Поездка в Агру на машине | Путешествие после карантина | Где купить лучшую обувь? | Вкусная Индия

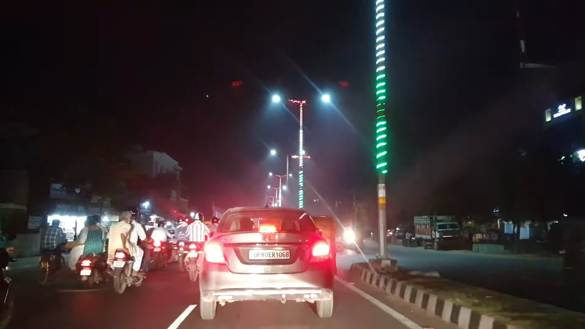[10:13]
И посмотрите, какой красивой стала Агра.
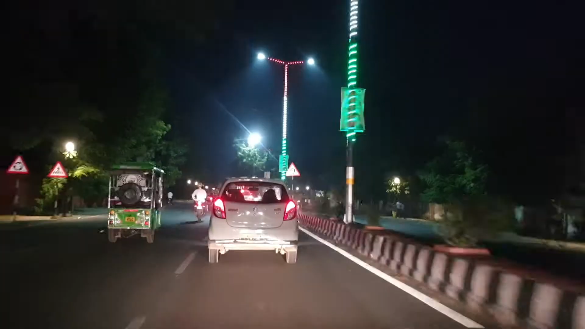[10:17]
Посмотрите, везде поставили фонари на улицах, везде почистили дороги.
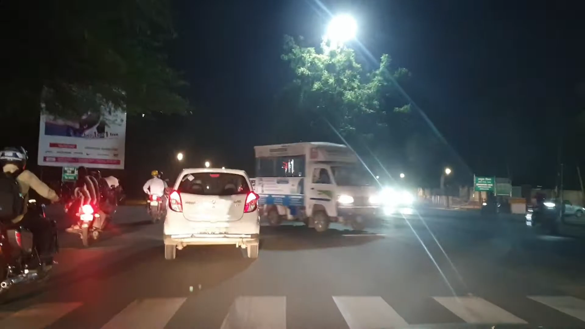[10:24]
То есть Агра стала более развитой, более цивилизованным городом, наверное, можно сказать.